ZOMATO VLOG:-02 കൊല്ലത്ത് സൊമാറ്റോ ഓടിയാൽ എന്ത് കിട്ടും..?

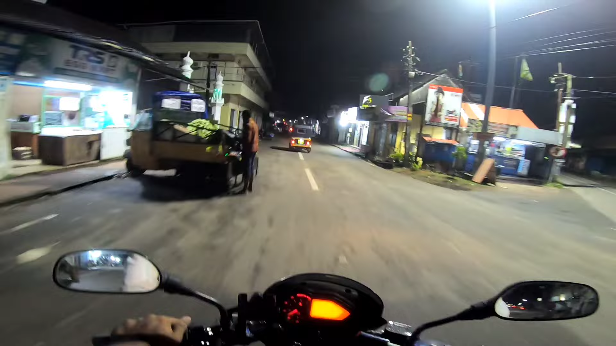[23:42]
ഇത് ചാമക്കട ഭാഗം. ഈ ചിന്നക്കട എന്ന പേരിന് അവിടെ യോജിക്കുന്നതാണ്.
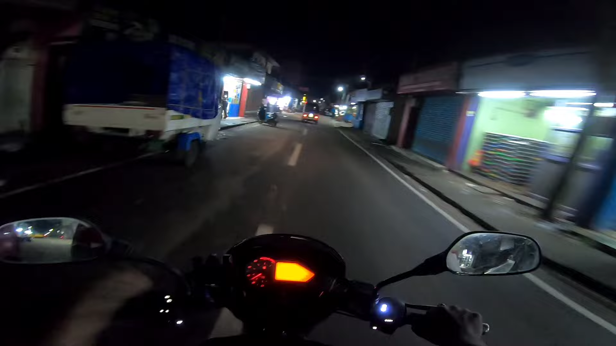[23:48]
ചിന്നക്കട ഉള്ളിലോട്ട് വന്നു കഴിഞ്ഞാൽ എല്ലാം ചിന്ന കടയാണ്. കാരണം മാർക്കറ്റ് ഏരിയ ആണ് ഉള്ളു.
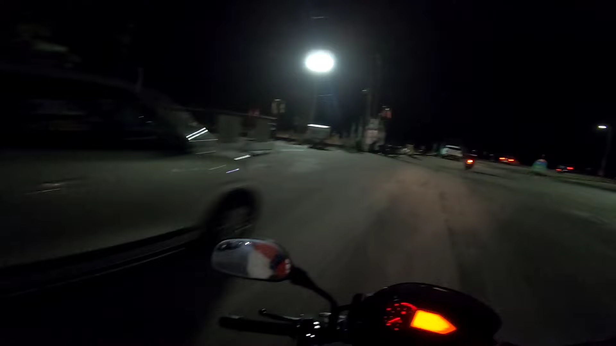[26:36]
അപ്പം ഓർഡർ ഇവിടെ കൊല്ലം ബീച്ചിൻ്റെ അടുത്താണ് കേട്ടോ. 10 മണിക്ക് ബീച്ചിൻ്റെ മുമ്പിൽ ബീച്ചിലെ കാഴ്ചകളാണ്. ഒരുപാട് പേരുണ്ട്.
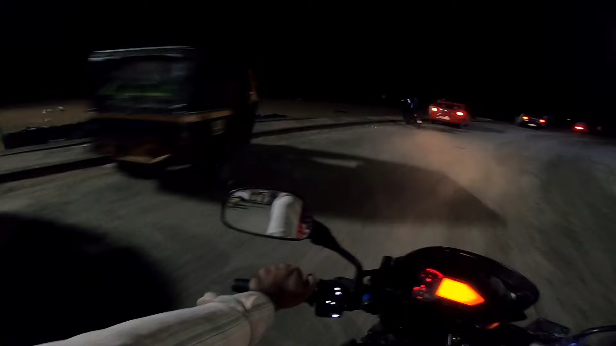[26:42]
10 മണിക്ക് അങ്ങനെ ഫ്രണ്ട്സ് നമ്മൾ 18-ാമത്തെ ഓർഡർ എടുക്കാൻ പോവുകയാണ്.